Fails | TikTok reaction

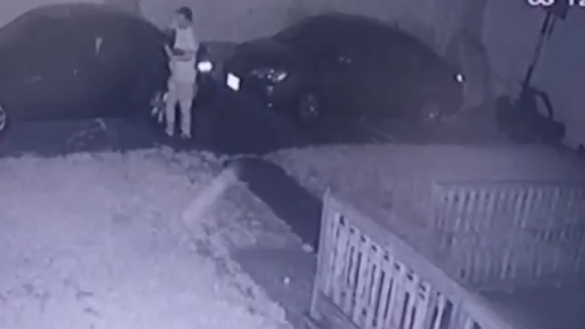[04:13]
Oh I see you're there right there right there look oh My god, he's running bro bro Come on, bro What do you think it was?